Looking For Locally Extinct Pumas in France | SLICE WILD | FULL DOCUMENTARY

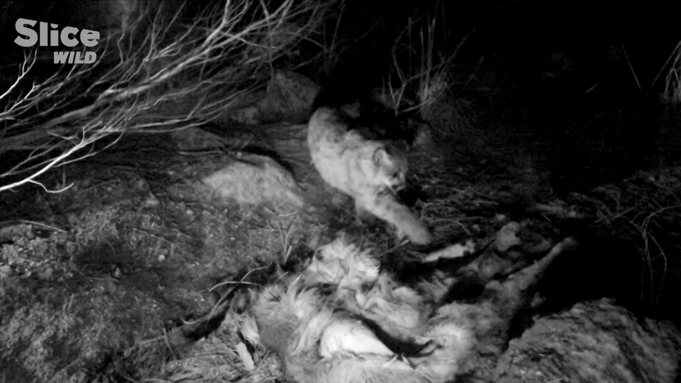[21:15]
The remains of a puma's meals are characteristic, for when it captures prey, the feline completely removes the hair before devouring it.
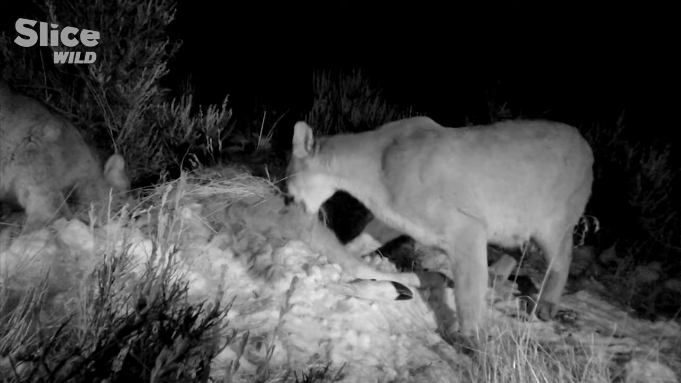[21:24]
Finding this kind of thing in the forests of Gévaudan would be irrefutable proof.